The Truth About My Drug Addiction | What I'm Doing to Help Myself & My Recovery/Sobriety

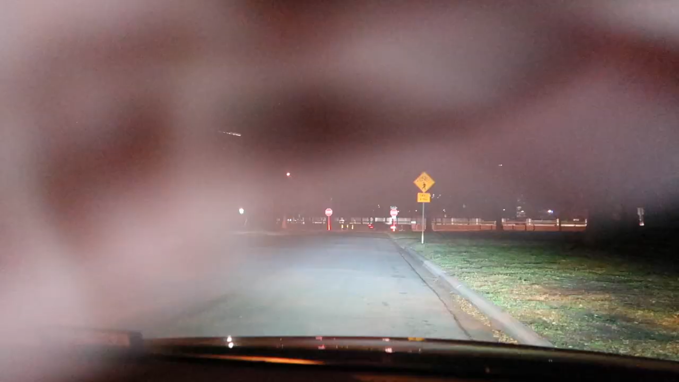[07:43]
This is Glencoe park um Not sure if y'all can See that it's just a park in in